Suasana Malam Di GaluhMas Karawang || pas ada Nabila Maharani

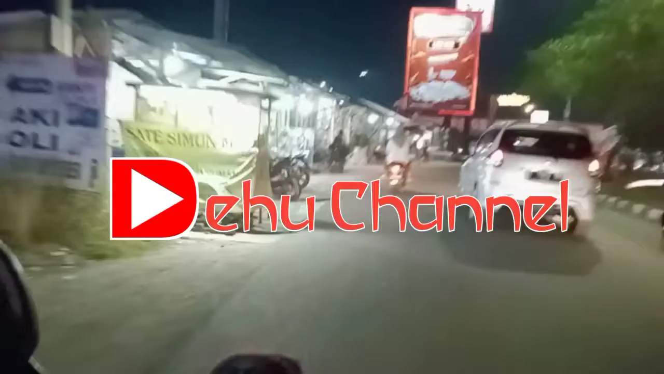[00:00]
halo halo guys assalamualaikum warahmatullahi wabarakatuh ya kali ini saya ada di Karawang tepatnya
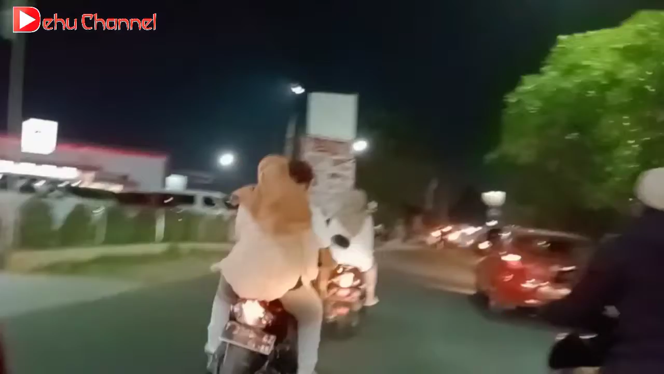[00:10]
mau ke arah Galumas ini tadi saya dari alun-alun Karawang mau ke Galumas katanya ada ada acara
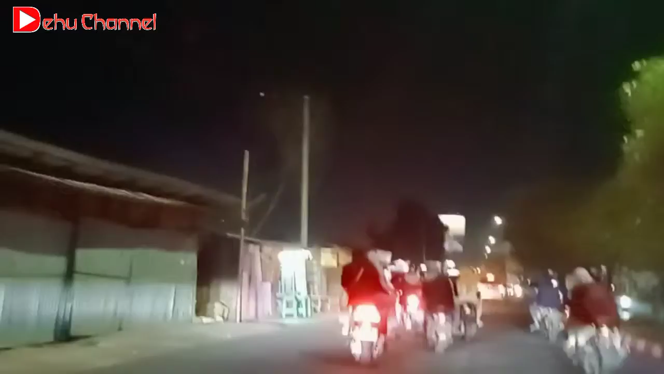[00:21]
ya ada acara atau apa festival yang itu ada artis ya artis atau artis apa ya itu yang suka cover di Nabila Nabila apa ya yang suka sama tritu apa ini masih belum nyampe ya ini masih di arah-arah ada apa ya ini banyak daerah Galumas kalirnya
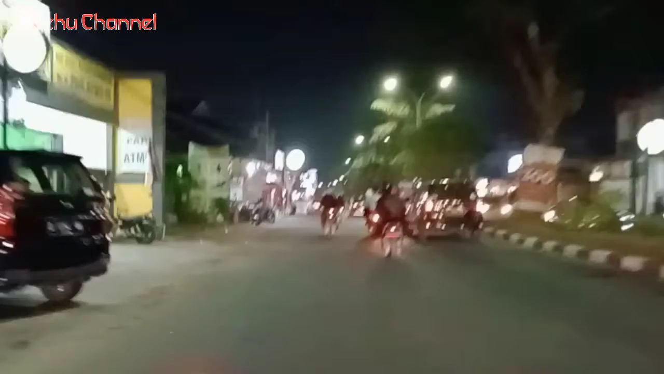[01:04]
eh toko-roko masih buka ya ini malam minggu guys malam minggu tuh ini banyak
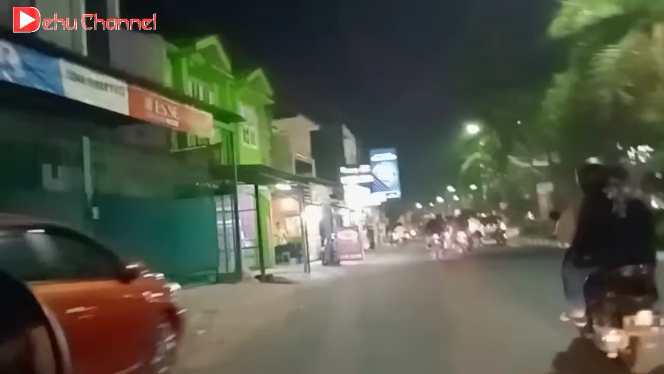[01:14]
kafe-kafe rumah makan juga yang tutup ya paling toko furniture yang kayak gitulah Hai toko helm mudah padat gitu ini beneran lalu Mas yang itu ya yang ke arah ada yang
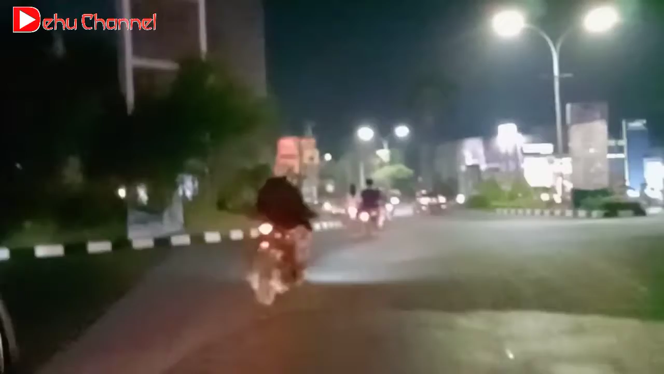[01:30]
ke arah unsika ini mau ke arah ke luas nih ini rumpur-rumpur ada kafe rumah makan di depan nanti ada itu ya ini rumah sakit rumah sakit rumah sakit umum Karawang ya udah di
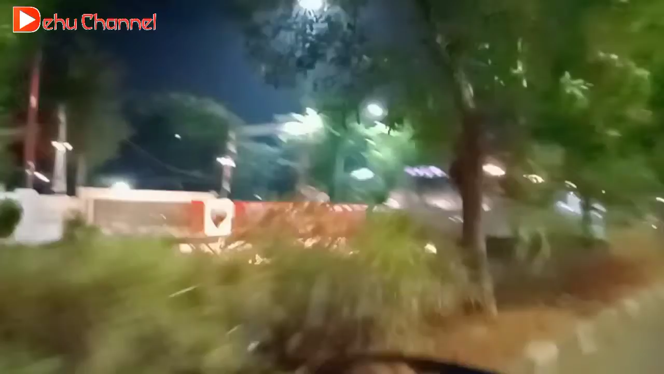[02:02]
renovasinya nampak nampak dari luarnya ya udah bagus sekarang ya nampak lebih lebih rapi
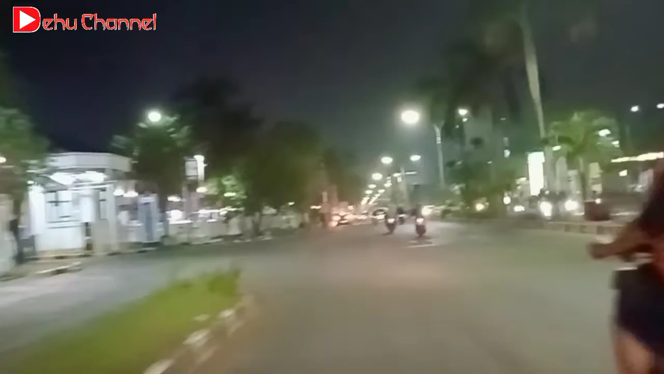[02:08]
kita lihat-lihat lagi tuh udah keren
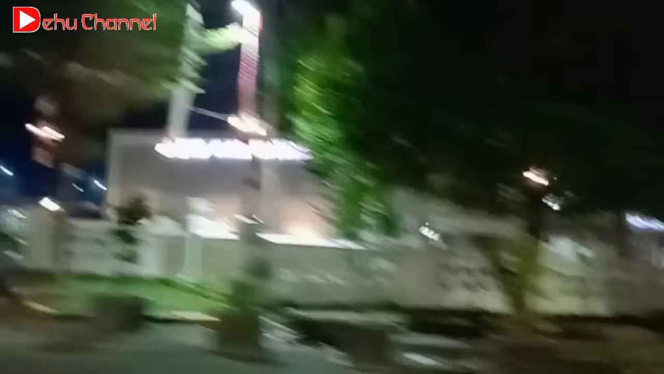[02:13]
nih rumah sakit umum Karawang selain itu juga tuh udah banyak juga gedung-gedung apa ya baru ya
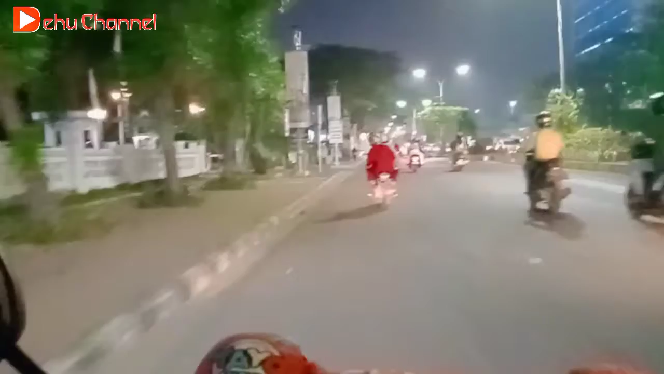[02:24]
udah jarang main ke Galumas sekarang udah semakin keren ya semakin rapatnya dulu ini
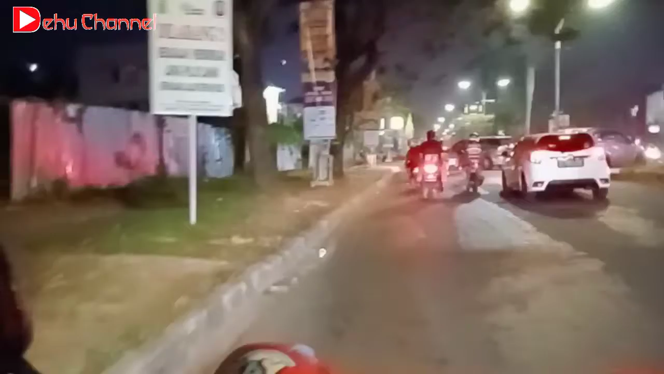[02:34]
tanah-tanah masih kosong sekarang udah hampir penuh ya ini juga
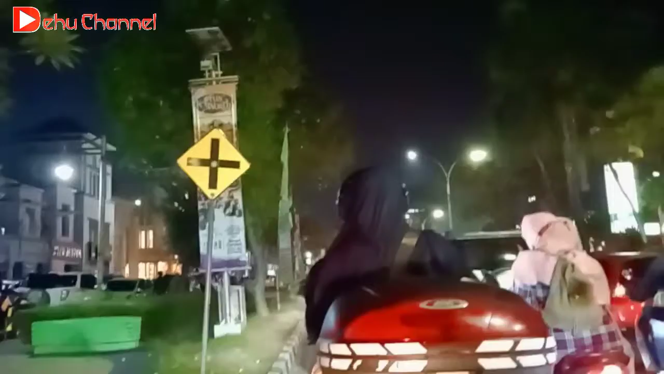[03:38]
rame ini macet bukan eh padat
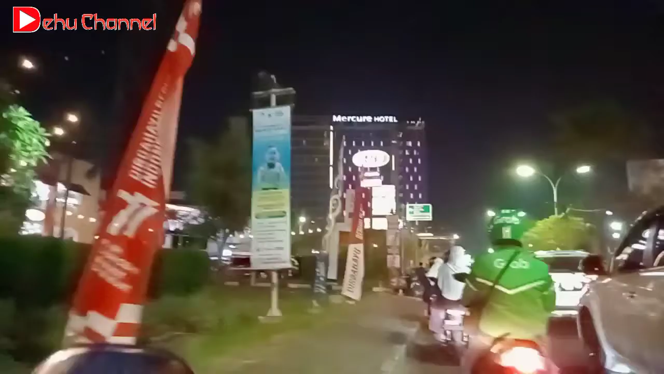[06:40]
kcp ya kcp itu di depan ada merkur hotel ya kami ini saya ada di
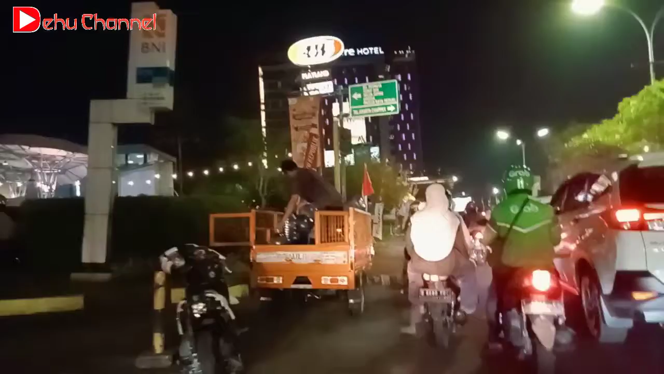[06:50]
depan kcp ya nampak kami sekali padat ya malam
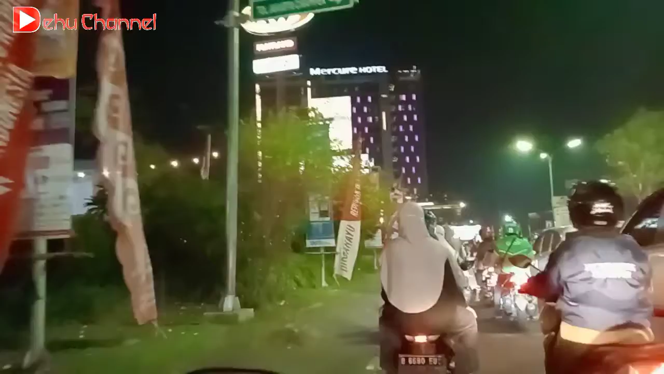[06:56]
minggu tanggal 27 ya 27 Agustus 2022 sekarang ini ramai sekali ya puluh tahun yang selalu saya
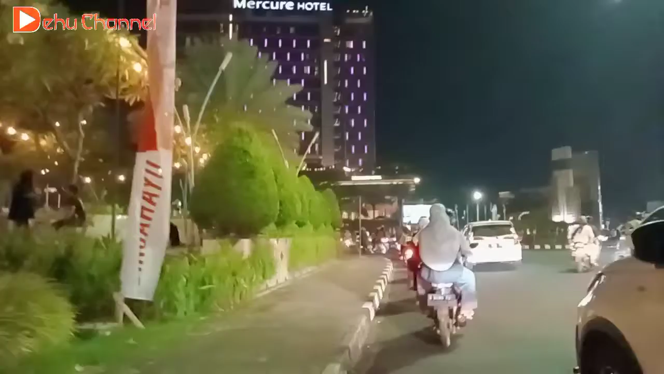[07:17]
kesini itu serem ya nggak ada mall nampak
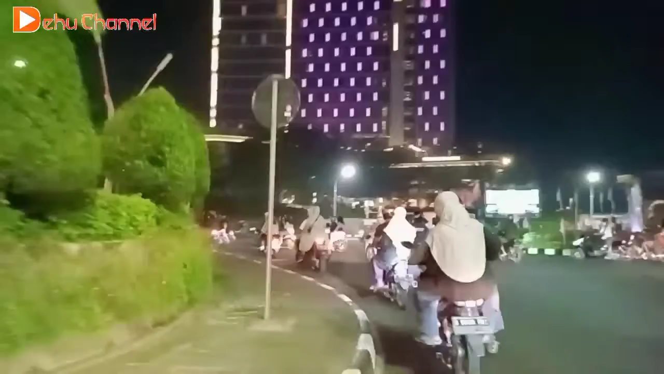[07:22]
sekarang sekarang paling ramai kayaknya ya di Karawang itu ada
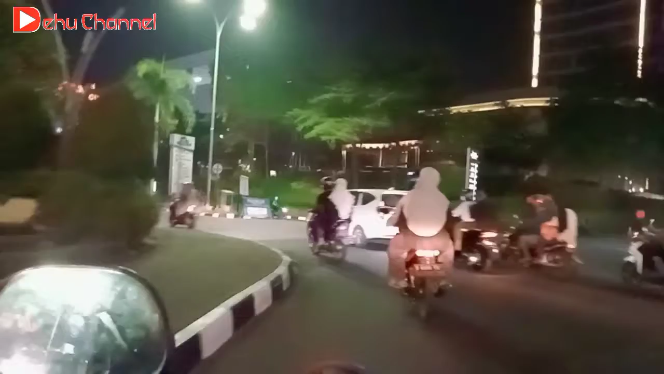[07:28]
hotel ada tiga mall nih ada kcp ada paling
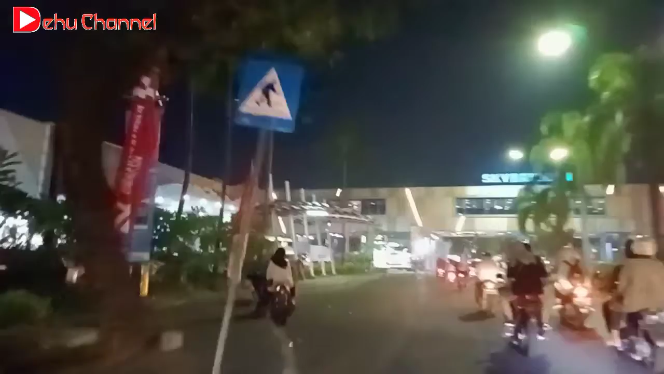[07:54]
dengan teknomat ini ada sky jadi bisa
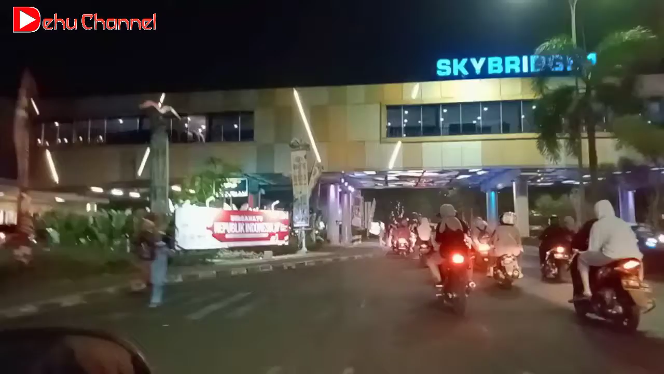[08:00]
langsung antara mall satu dengan yang satunya bisa langsung jalan
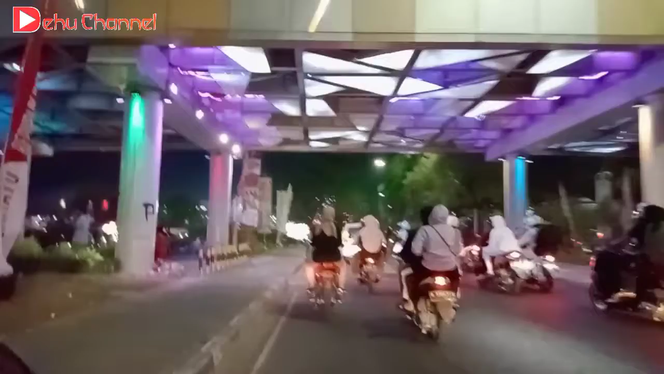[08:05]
ada jembatan langsung penyebrangannya saya diatasnya oke ya